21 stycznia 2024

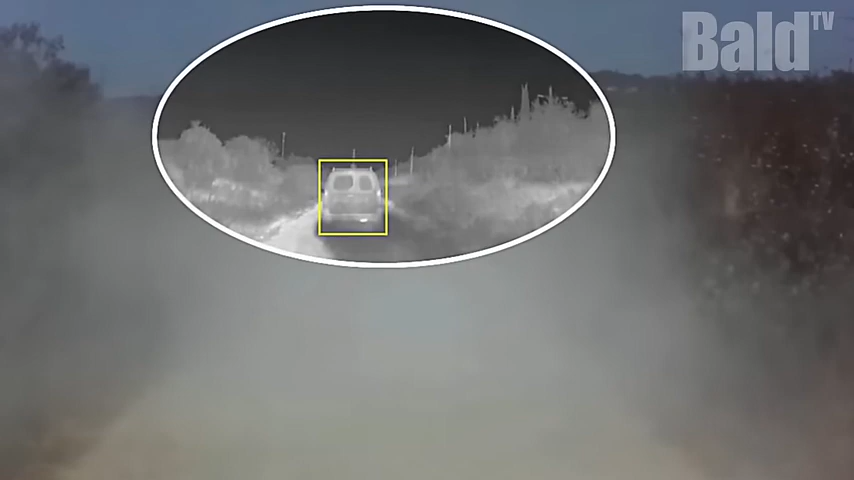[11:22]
który jest nieprzezroczysty dla światła widzialnego Obraz widoczny na ekranie porównuje widoczność światła optycznego i podczerwonego W pomieszczeniu wypełnionym dymem To jest istotny przykład,